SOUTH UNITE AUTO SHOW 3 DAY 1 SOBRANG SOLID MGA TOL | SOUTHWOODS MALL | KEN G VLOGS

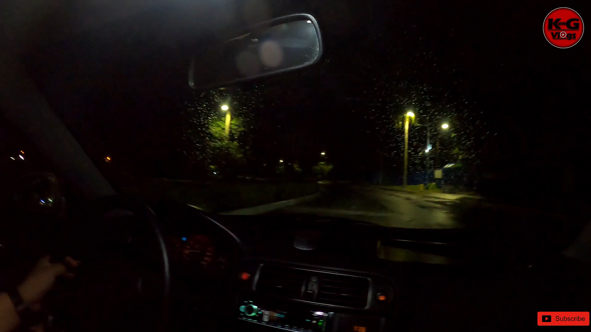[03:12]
Pa-uwi na huwarin ng Batanga. Sabi, ito na lang kami sa amin at wala na kami kaalam-alam. Lembre na lang magkap sa ina ko po, pagkalayo na ikot ang iyon. Dambahin mo na diya, sa gitna. Splash Island. Aba, I'm still swimming. May rotonda din yan.
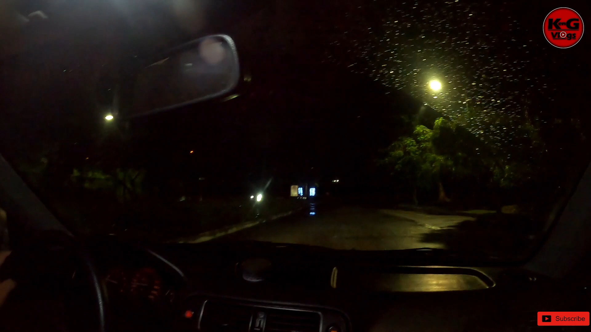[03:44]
Yan mga tol, no? Nakarating na tayo ng Splash Island. Wait lang. Nandito kasi tayo ngayon sa Southwoods. Oh, there's a roundabout. Take the roundabout.
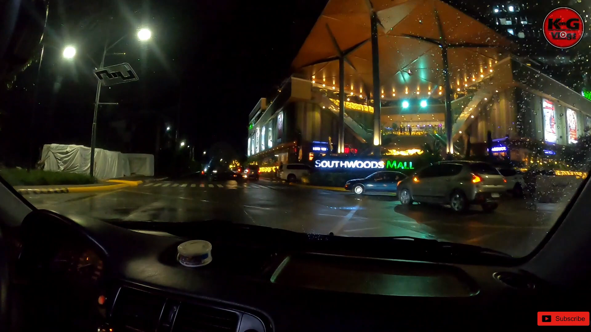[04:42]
Kamukha natin yun. Yun! Ay, nahanap din niya.